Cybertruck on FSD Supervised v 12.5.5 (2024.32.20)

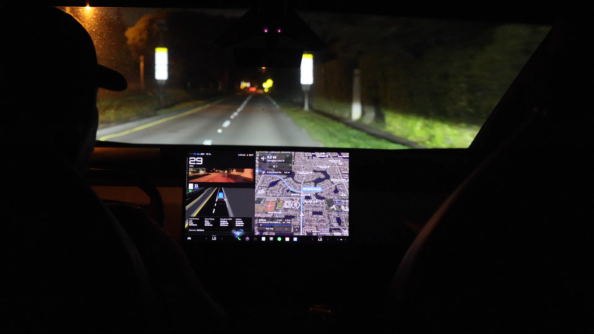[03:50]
is not a problem on the Cybertruck because this bad boy is pretty high and we should be making a left hand turn coming up in a moment so it should start changing lanes very soon let's see oh there we go okay turn signal to change lanes and turn signal again on the stop sign
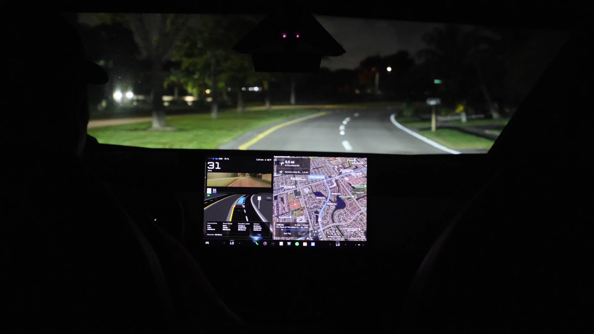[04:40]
I think this is supposed to be completely hands-free so I'm not going to touch the wheel I'm just gonna let it do its thing
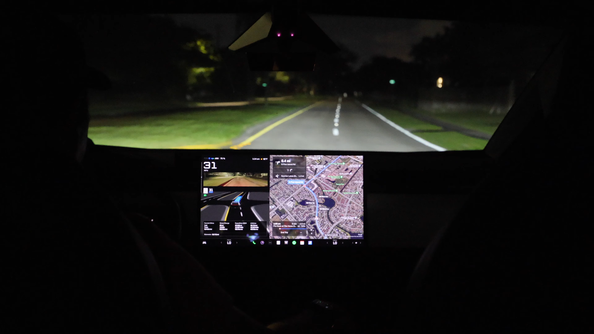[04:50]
and if I see the warning of hands on the wheel I will put some pressure on it but right now I'm not doing anything
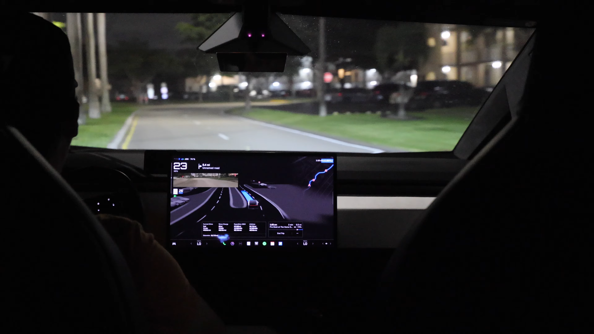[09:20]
huh it is it looks like it's over the line but it's actually inside the line say stop sign let's go oh god I'm gonna have to finish unloading the truck it's just some minor stuff there nothing of value that's why it left it
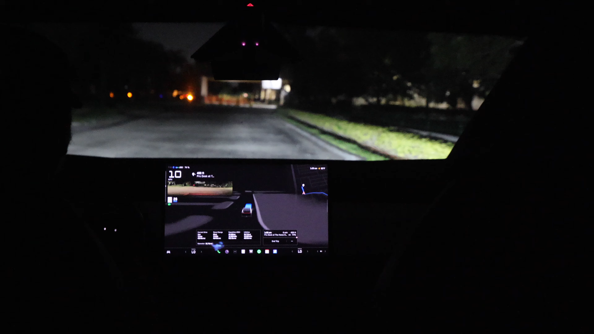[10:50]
I wonder what it's gonna do with this empty parking lot right now oh the parking lot is completely turned off
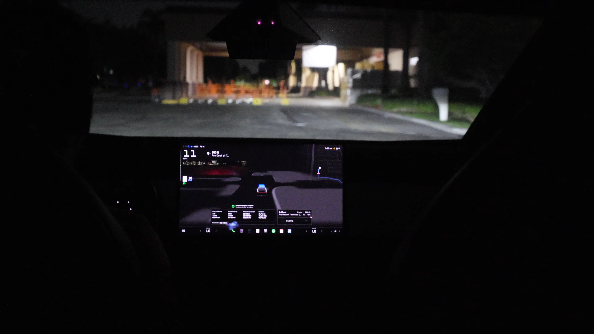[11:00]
I wonder if it's gonna freak out oh it knows it knows where the road is so it's just gonna park itself
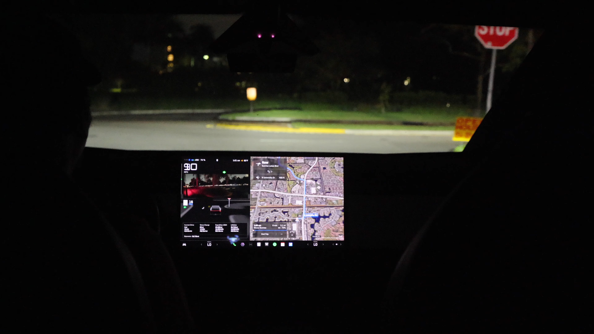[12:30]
and see what happens leaving the hardware store there's a stop sign it stopped at the stop sign but it should creep out
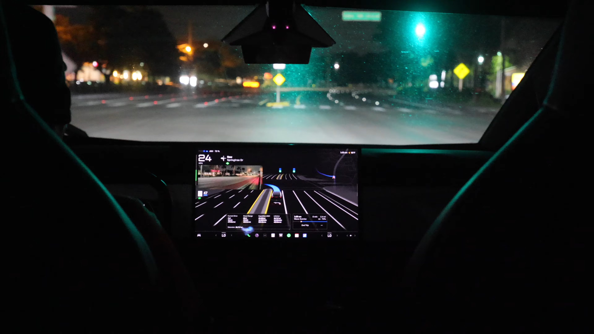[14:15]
but I know that this route has some speed bumps and it's probably more challenging than if we went straight there so yeah it has some turns it's avoiding the turning lane correctly that's good it used to just fall into the turning lane I wonder if that's actually fixed for good